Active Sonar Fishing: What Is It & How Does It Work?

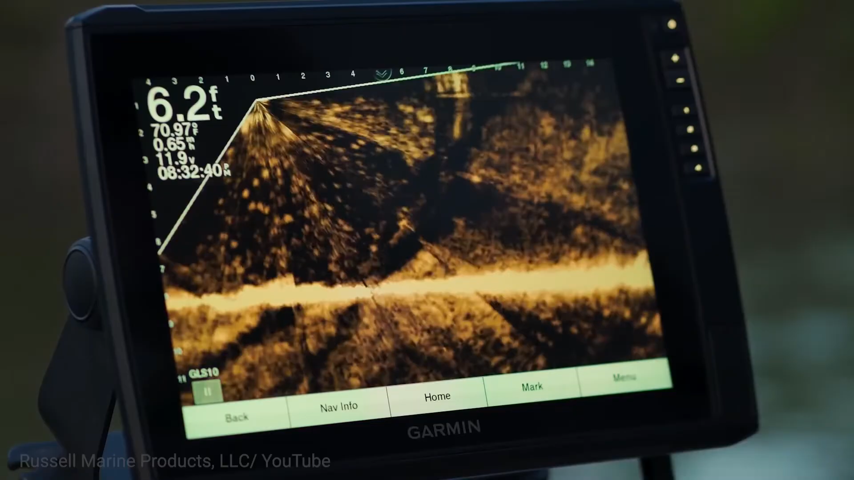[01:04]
On screen: depth 6.2 ft
You want to be able to accurately distinguish between fish, the environment, and other objects that may be in the water. Active sonar units often do a great job at discerning between things such as fish and brush,
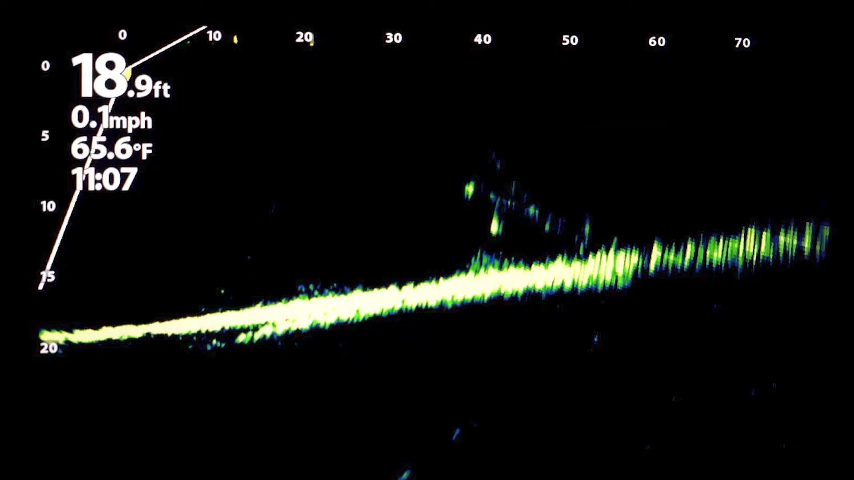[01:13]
On screen: depth 18.9 ft, water 65.6°F, speed 0.1 mph
and this is known as target separation.
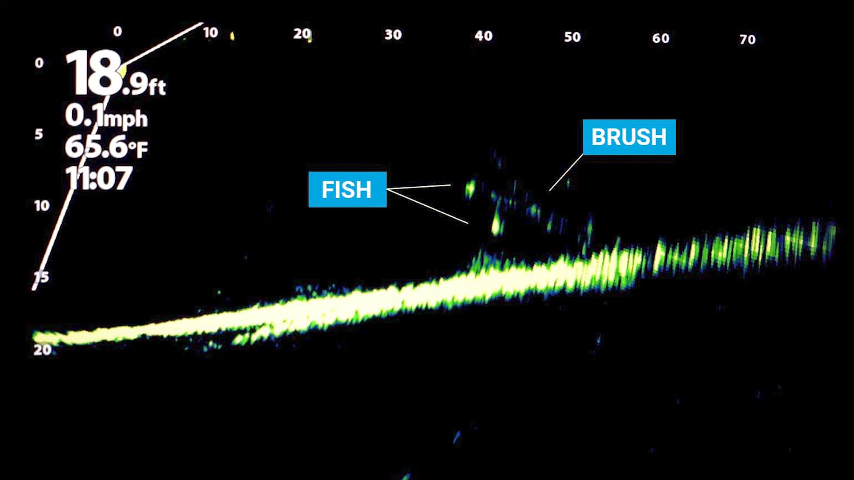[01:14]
On screen: depth 18.9 ft, water 65.6°F, speed 0.1 mph
Additionally, seeing how your bait appears and how a fish may react is an added benefit of an active sonar unit with great image quality.
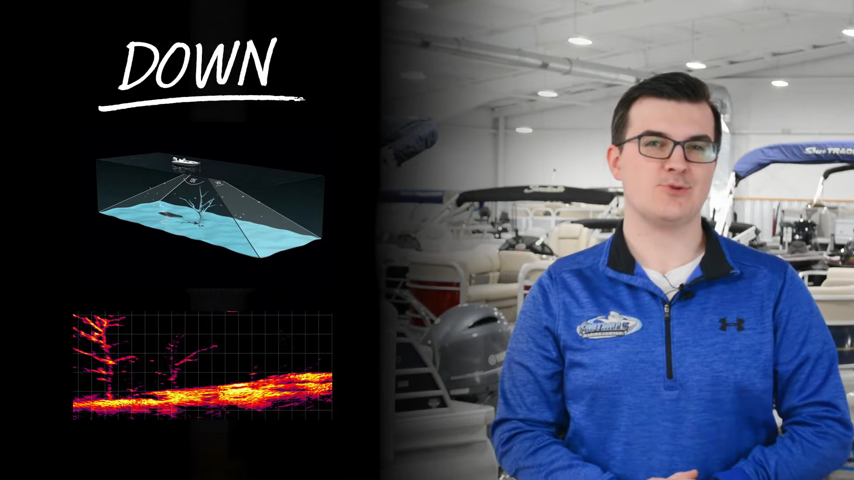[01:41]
So if you're planning on covering a lot of water, down scan may be your best option. It's also good for deep water imaging.
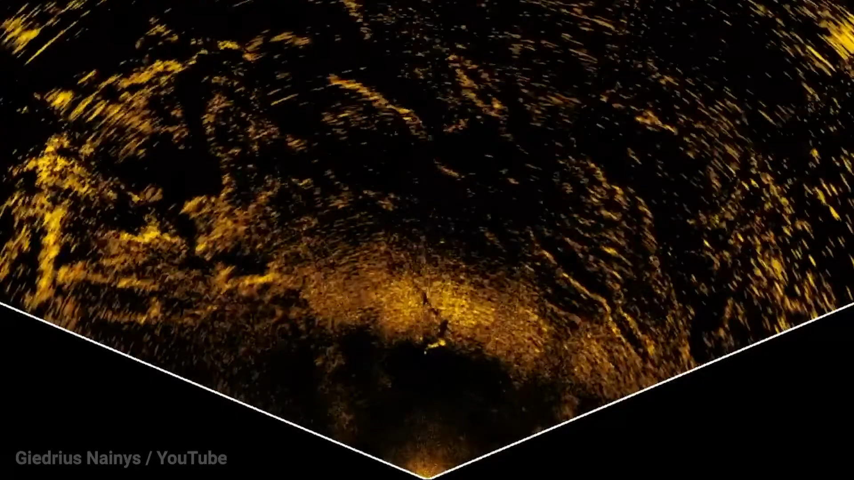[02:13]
An active sonar unit's beam width is its cone of view. Measured in degrees, the unit's beam width appears like an elongated oval.
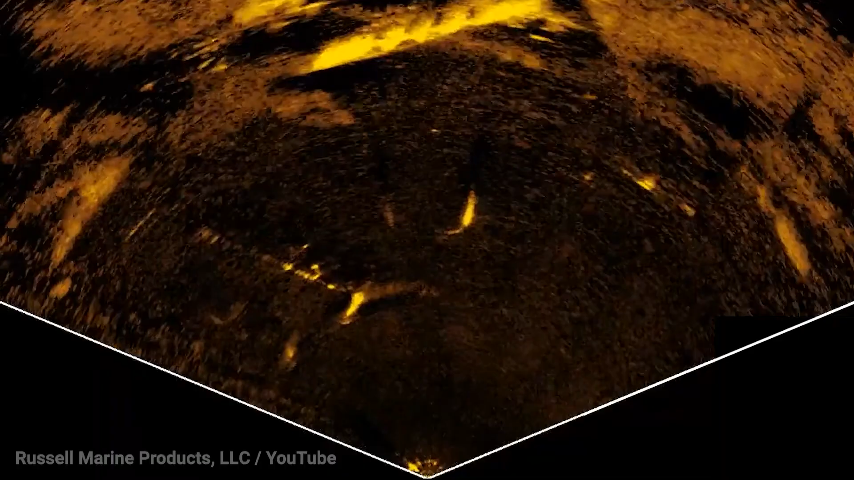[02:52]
For example, Lowrance's active target is a great option for deep water imaging, especially considering their trolling motor head mount is angled further downward when compared to their competitors. On the other hand, Garmin's LiveScope is an excellent choice, and just in general, but especially for shallow water imaging.
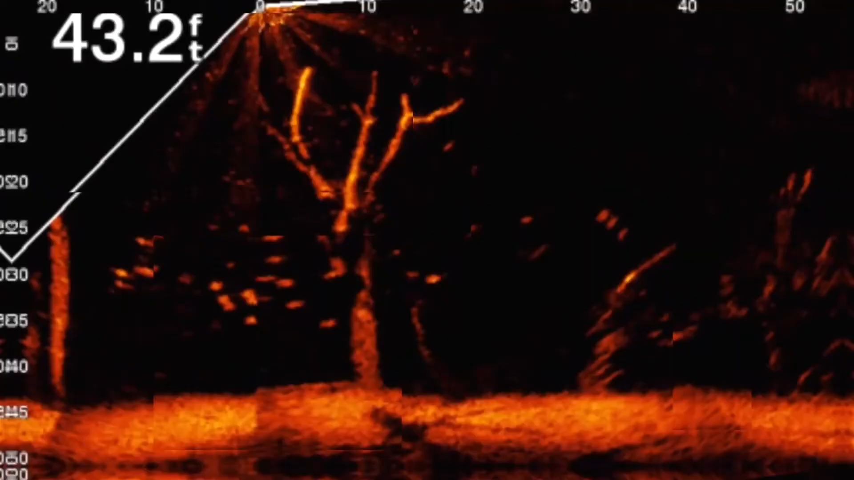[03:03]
On screen: depth 43.2 ft
As we mentioned earlier, the further an object is from the transducer, the more difficult it is to accurately and clearly display the object on your fish finder.